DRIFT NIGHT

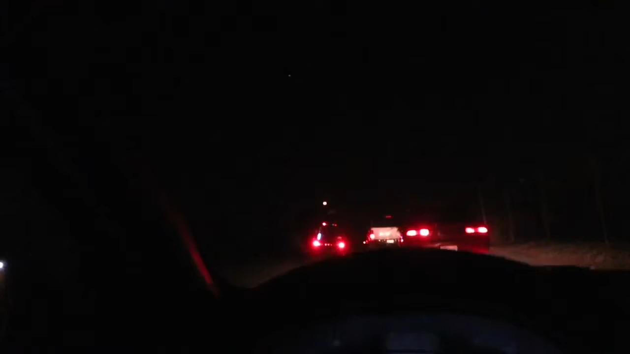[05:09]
Literally, I seen like three tow trucks come and drop off and pick up cars.
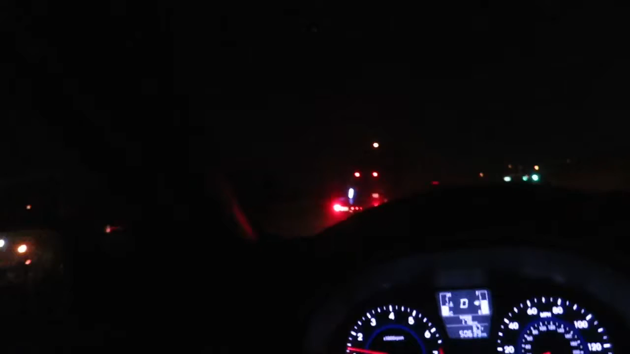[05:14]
And here was the first one. Let's bring the window down.
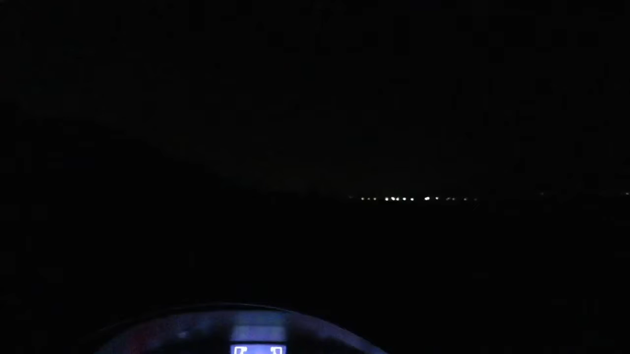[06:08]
And it's really funny because what I like to do is like turn off the lights like this, and then like you just drive like in the dark. Me and my friend Jason used to do this all the time. These are like cool little streets where, you know, you just like take your car like that's really loud and you're just like going fast. Like we used to, the first time my friend introduced me to these streets. Oh, see, there's a little bike right there. I think. Who is that?